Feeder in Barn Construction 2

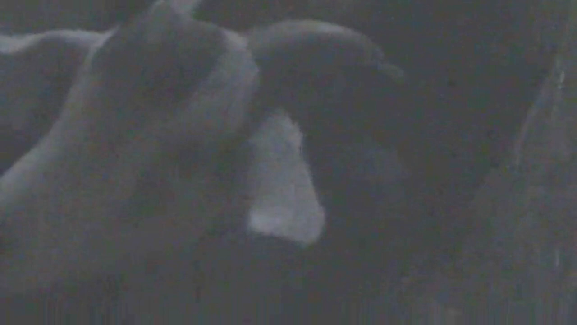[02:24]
And he's still very goaty, but he's confined to the stall. So he's not going to be helping me today. He's going to take it easy
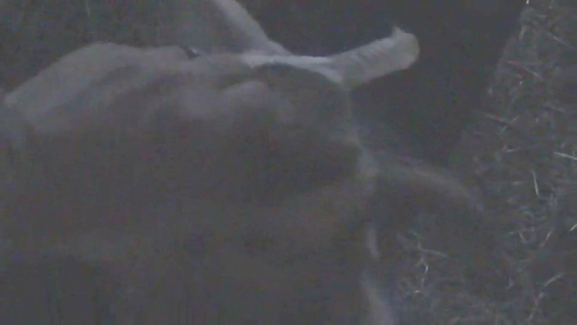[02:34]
and rest his leg in this stall with Ferdinand the Second, or Ferdinand the Third.